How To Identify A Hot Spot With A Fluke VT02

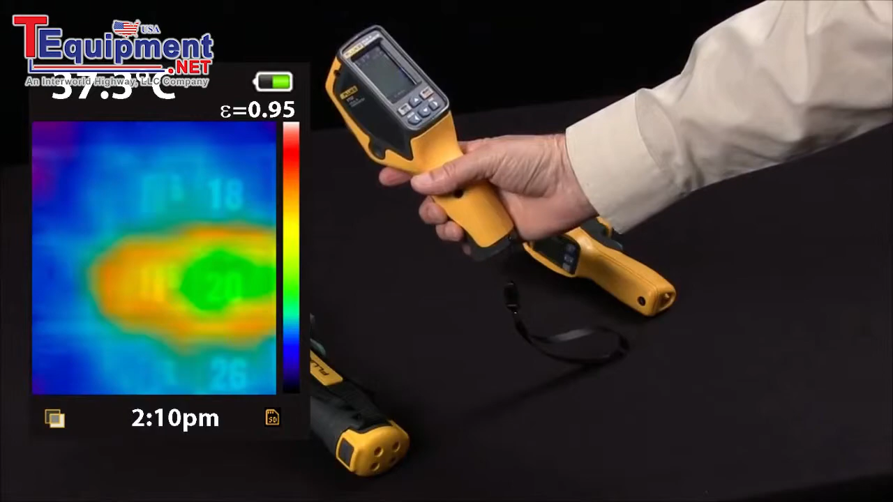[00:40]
The image gives you the exact location of the hotspot. We have a simulation of a fan motor. To find a hotspot with the VT02,
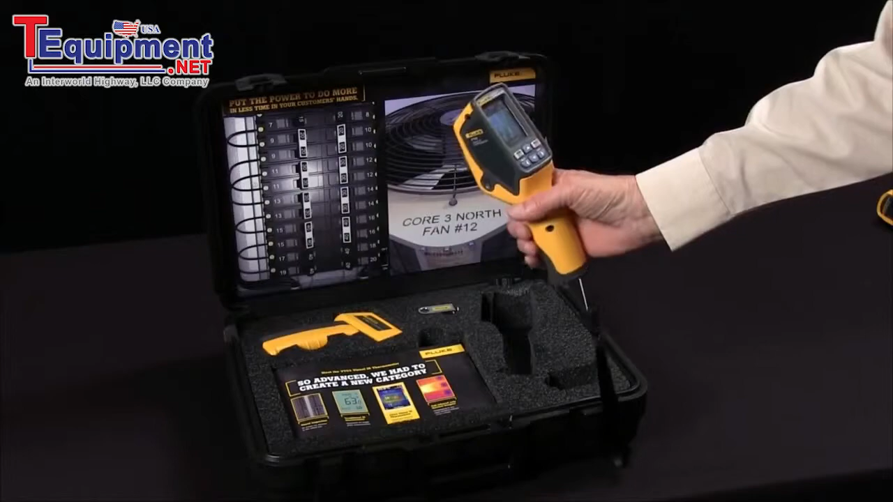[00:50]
you simply start with the thermal with the visible light image and focus in on your
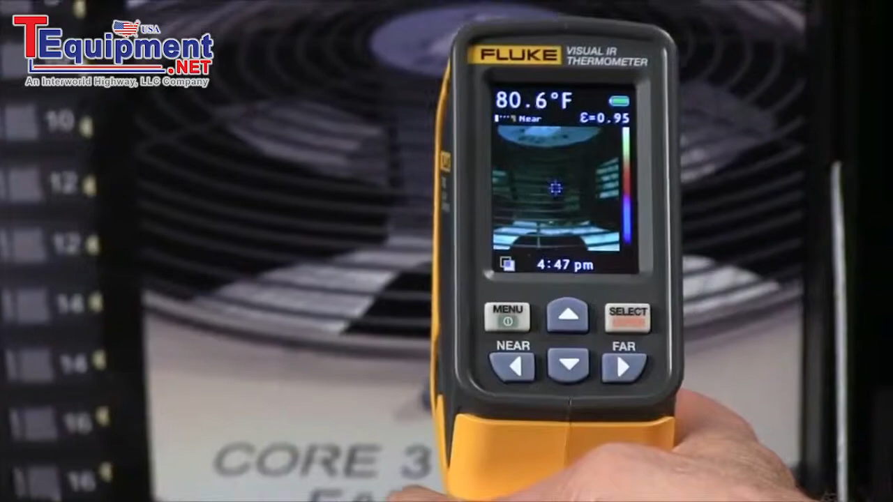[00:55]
On screen: spot 80.6°F
subject and then you simply press the
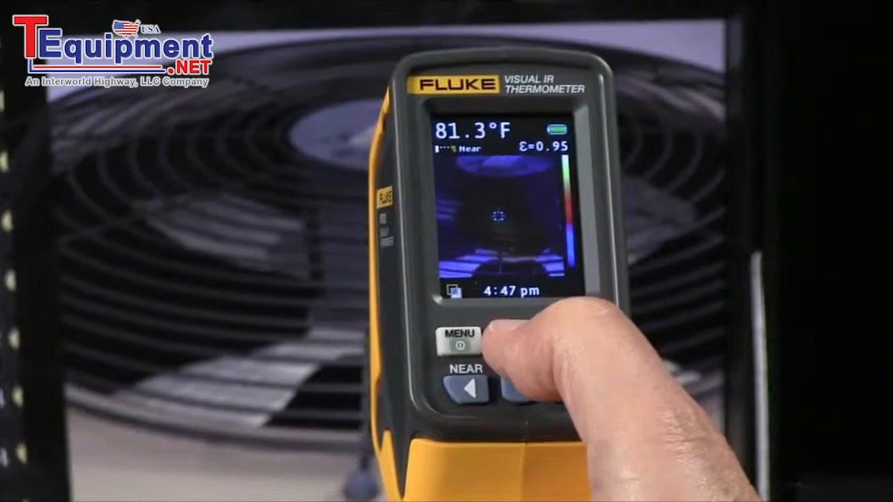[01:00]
On screen: spot 81.3°F
up or down arrow to blend in more color to show you the temperature differences. Showing you the exact location of the hotspot.